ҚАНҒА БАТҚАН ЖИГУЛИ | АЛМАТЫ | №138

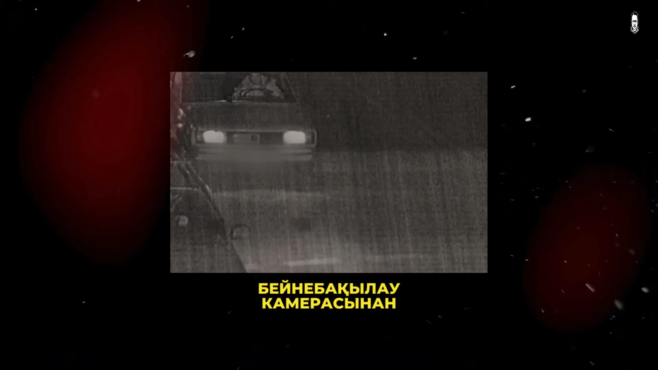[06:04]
Алайда бейне сапасын нашар болғандықтан көлікті тізгіндеген адамды таным мүмкін өмес.